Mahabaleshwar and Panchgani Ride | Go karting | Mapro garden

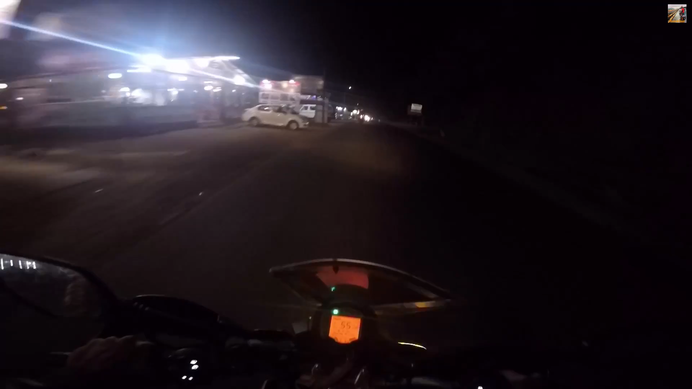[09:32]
See, everybody, almost everybody is using high beam and I can't see anything, damn. Okay, thank you, sir.
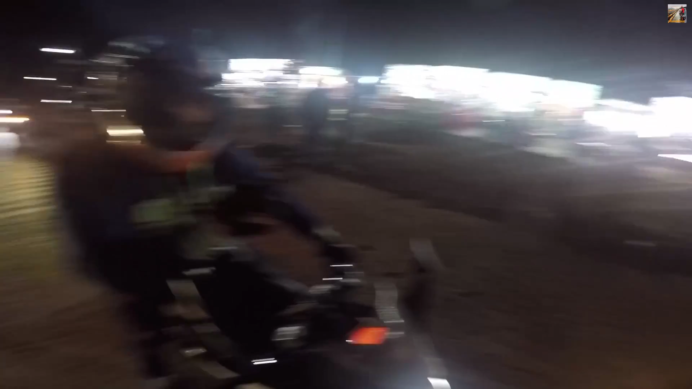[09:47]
Udhar jate, market aise rahega na waise bhi.
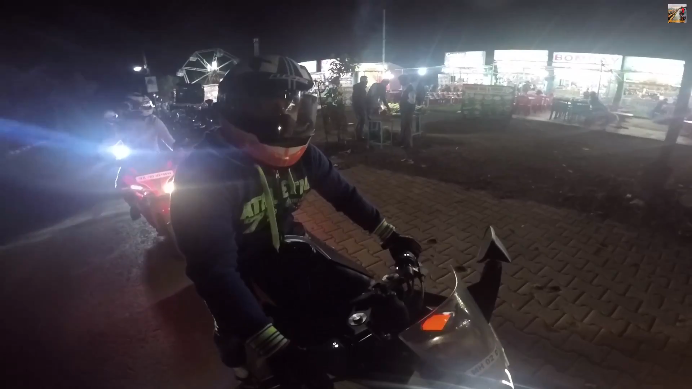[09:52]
Na, chalo. So this is Cream Corners.
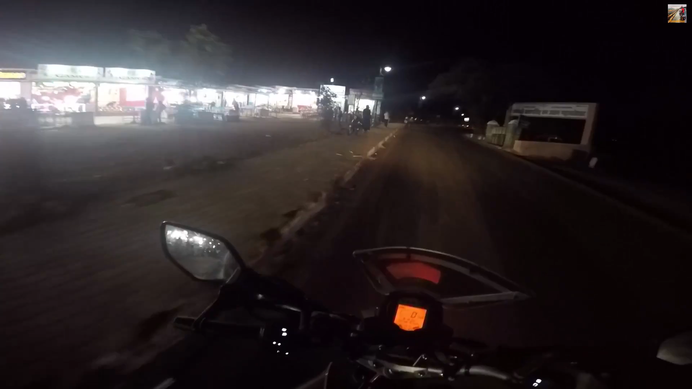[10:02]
Best thing is to come with your family and enjoy over here. But the problem with the night is that while I shoot, the camera never do justice to the view. because of the lighting problem. Picture will come nice, but video will give a problem.
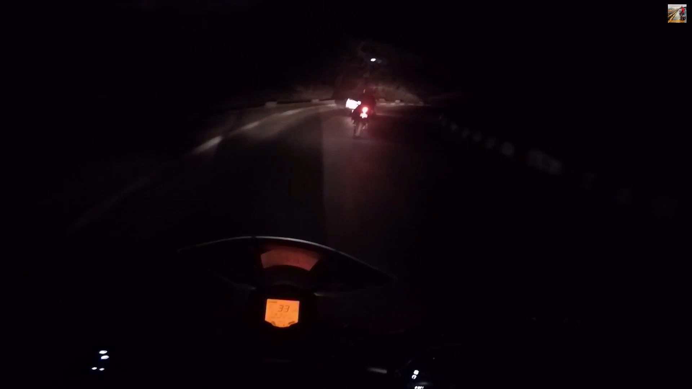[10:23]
But still, I will try to do my best. So this is the proper Mahabaleshwar market which we have reached.